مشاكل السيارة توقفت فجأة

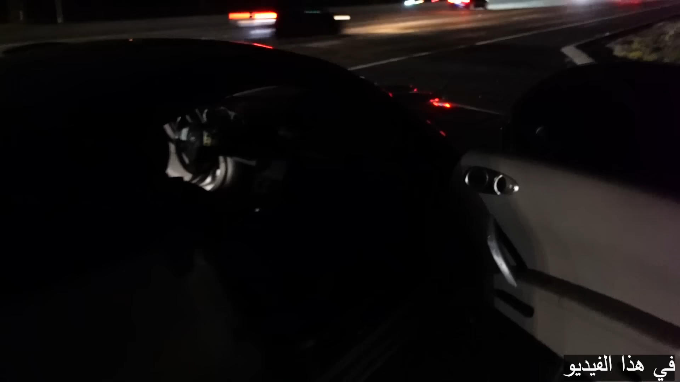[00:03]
وقفت السيارة عطلت ما جاي تشتغل. هاي احنا دفنا هنا على الخط السريع.